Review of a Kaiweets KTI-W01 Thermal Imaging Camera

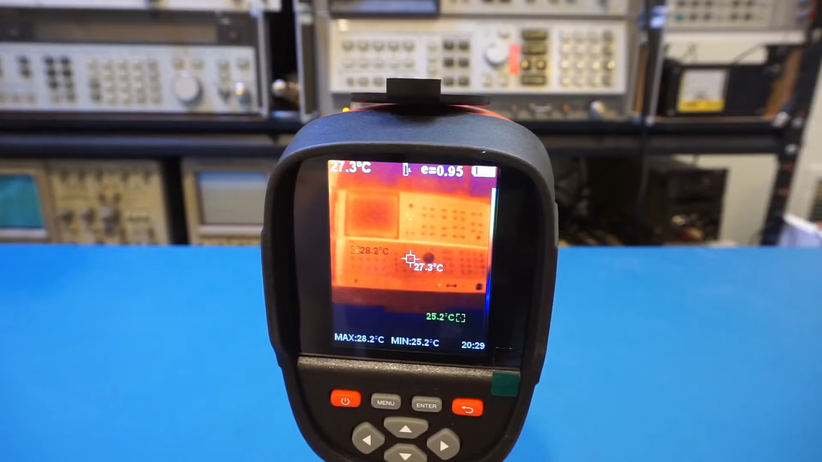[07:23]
On screen: spot 27.3°C, max 28.2°C, min 25.2°C
by the way the kti w01 supports blending of visual spectrum image and ir image you can use the left and right arrow to adjust to adjust the blending between these two images now let's actually take a look at some of the manual items so the image registration that one allows you to align the visual spectral image and ir image so let's actually take a look at that so by the way let's go back as i do want to show you both the ir and the visual
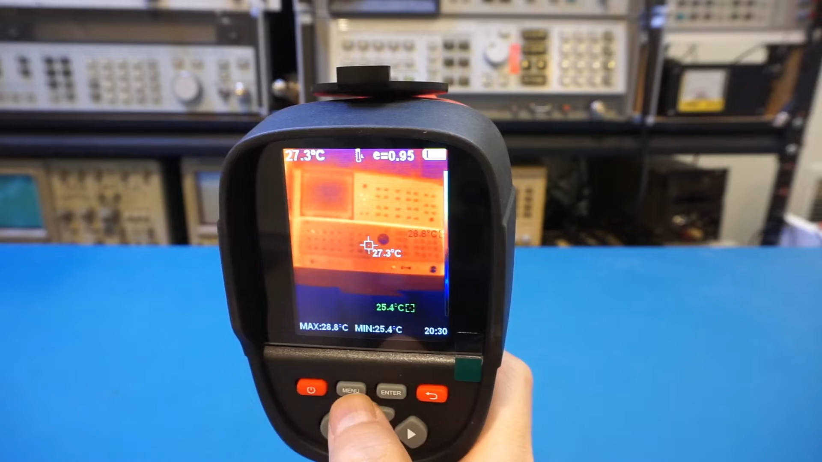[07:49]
On screen: spot 27.3°C, max 28.8°C, min 25.4°C
spectrum image so let's go back here and let's do the blending so this is good and let's go to the manual here image
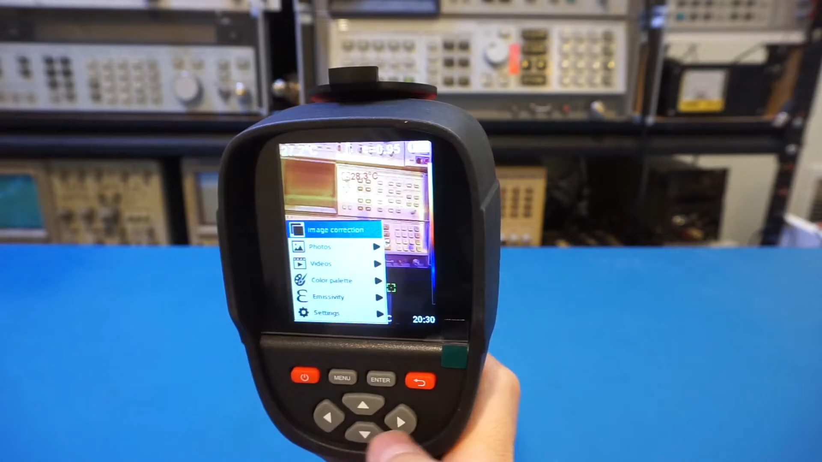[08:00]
registration now you can see we can use this to actually adjust the
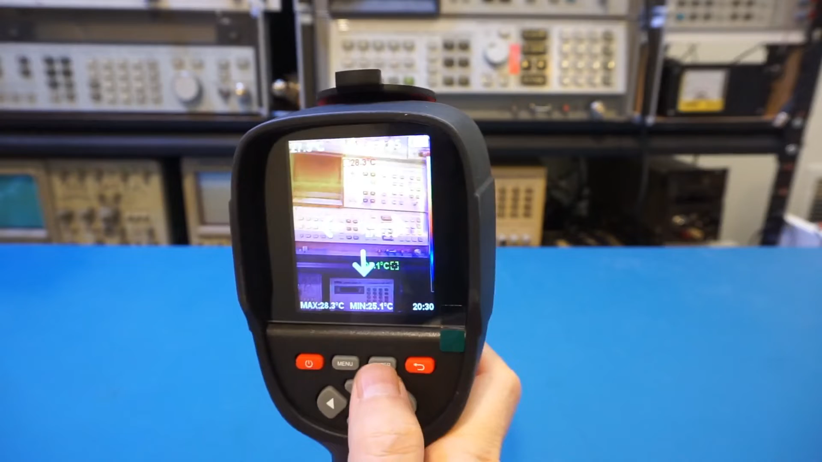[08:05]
On screen: min 25.1°C
alignment of these two images so for example right now if i just keep going
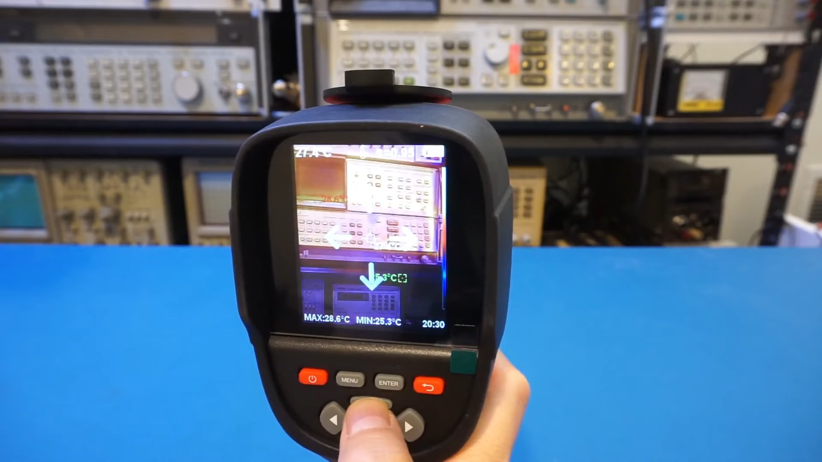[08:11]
On screen: max 28.6°C, min 25.3°C
up i think right now we're actually pretty much aligned and now if i
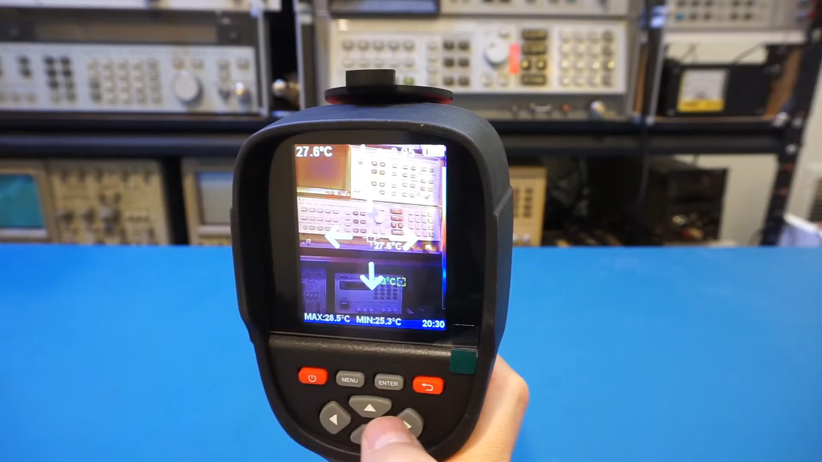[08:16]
On screen: spot 27.6°C, max 28.5°C, min 25.3°C
go back you will see that these two images the ir and visual
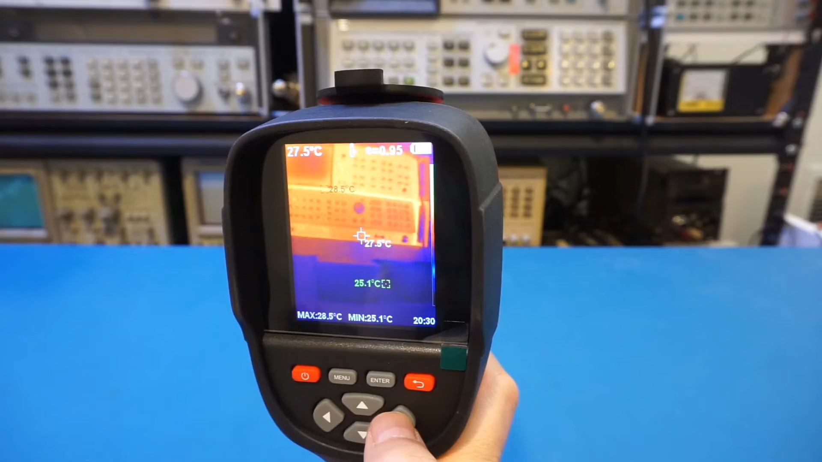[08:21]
On screen: spot 27.5°C, max 28.5°C, min 25.1°C
special image are now aligned so this can be very useful if you're looking at an object and you don't know what you're looking at so you can adjust the blending ratio of these two
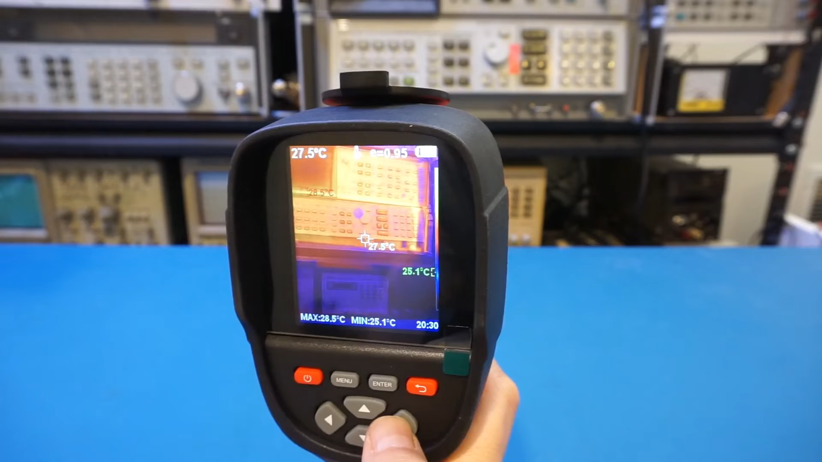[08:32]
On screen: spot 27.5°C, max 28.5°C, min 25.1°C
images and get a clear view of what you are observing now let's take a look at a few more of these manual items here are the photos and videos you took and they will show up here
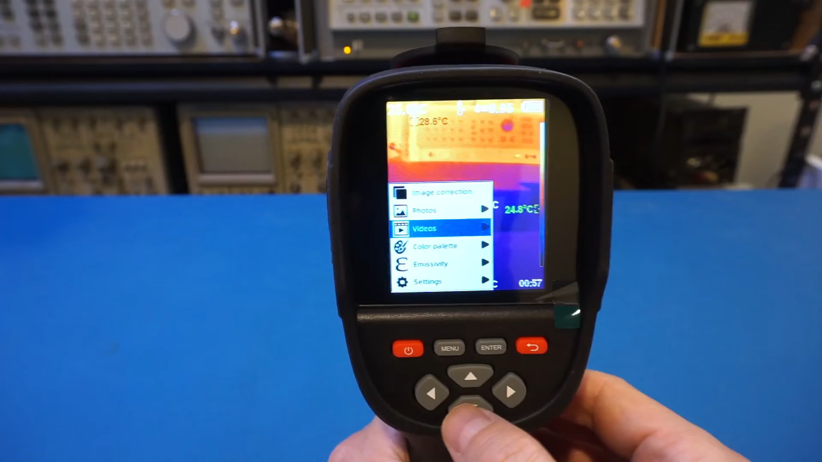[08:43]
and here is the color palette let's see here by default it looks like we have this
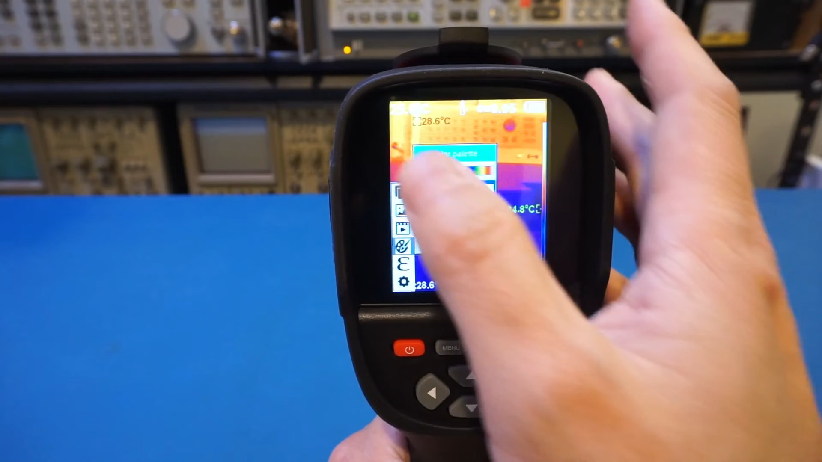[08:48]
iron color palette and i actually like that quite a lot so let's just try another one let's
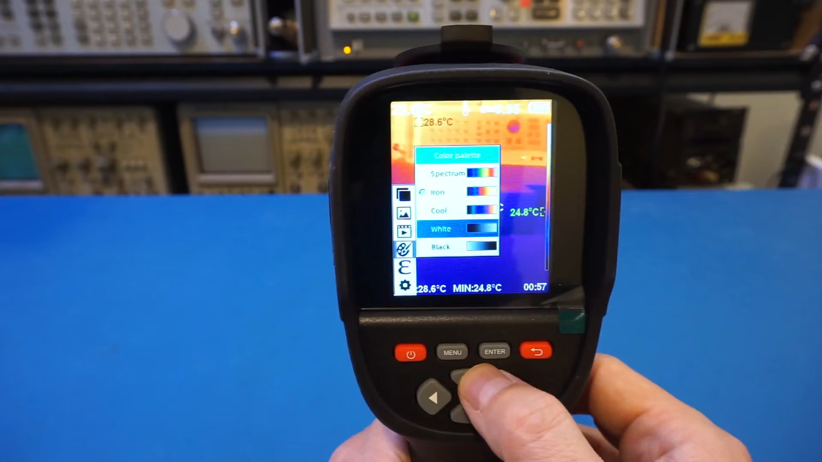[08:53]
On screen: min 24.8°C
see if we use this cool what it looked like and too bad you can't see the preview but you have to actually go back i think yep for it to show up anyway so let's now come back here
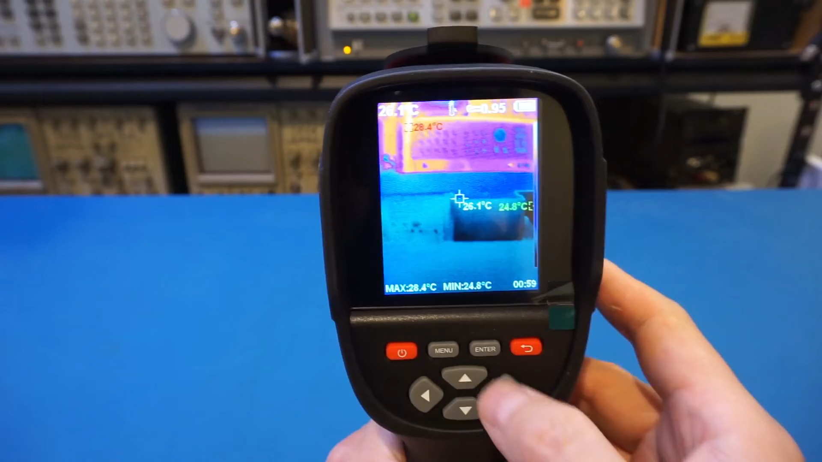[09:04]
On screen: max 28.4°C, min 24.8°C
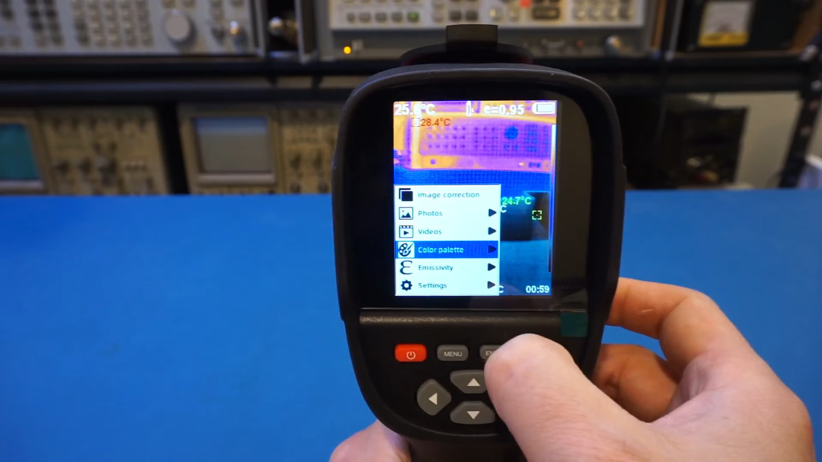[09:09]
and change it back to iron
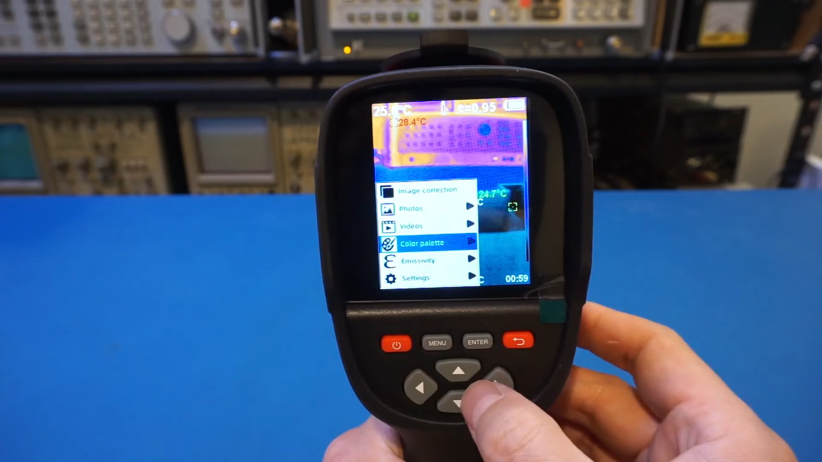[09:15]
and we have the emissivity and depends on the material you
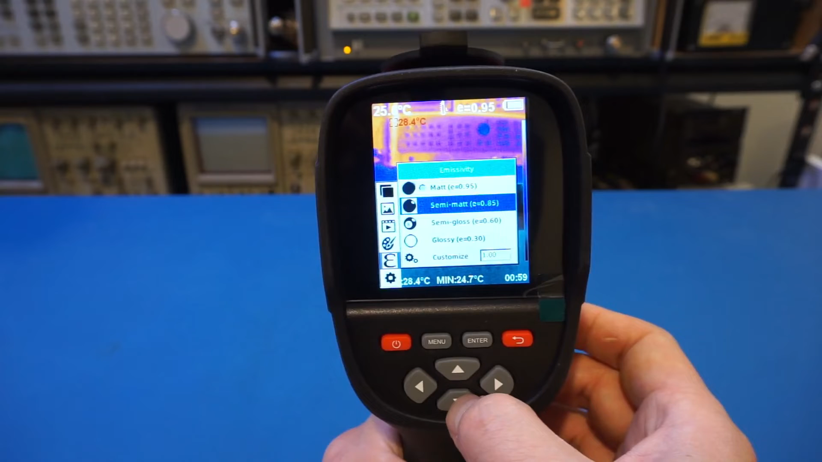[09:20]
On screen: min 24.7°C
can set them accordingly here of course you can always put your customized value here and the settings so
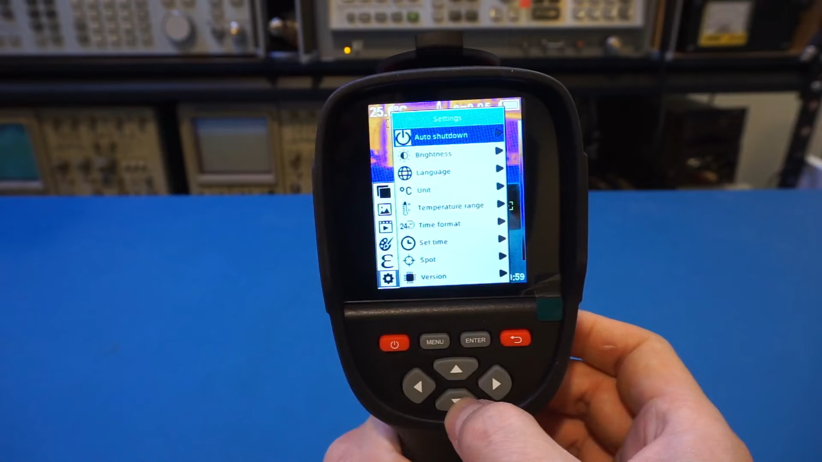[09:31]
you can set to auto shutdown brightness language so on so forth and unit and it's all the usual stuff so anyway the manual is definitely very simple and
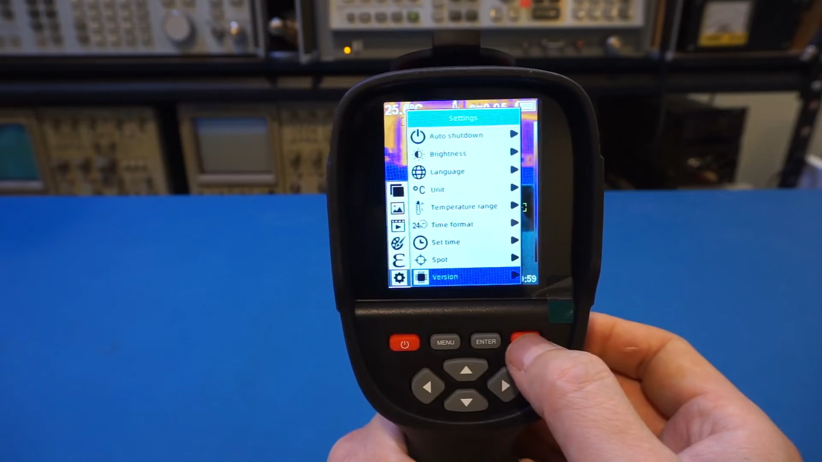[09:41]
very intuitive to take a still image you just press the trigger button here let me show you
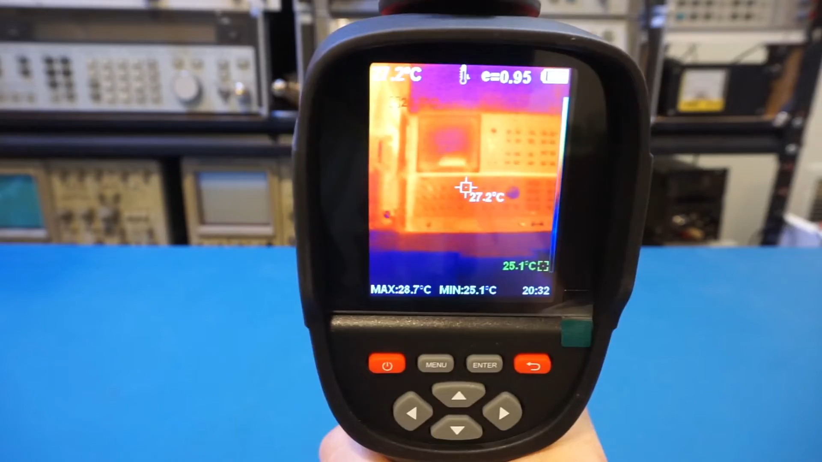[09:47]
On screen: max 28.7°C, min 25.1°C
and you can press yes to confirm of course you have to do this